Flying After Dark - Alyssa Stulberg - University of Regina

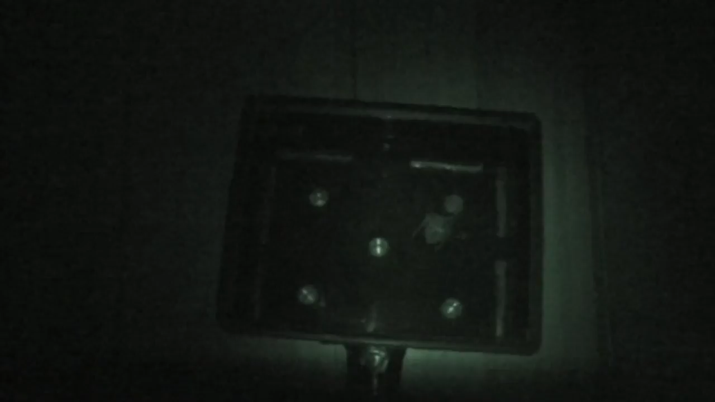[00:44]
This test helps us to record bats' responses to a new environment by measuring exploratory behaviors, activity, and anxiety.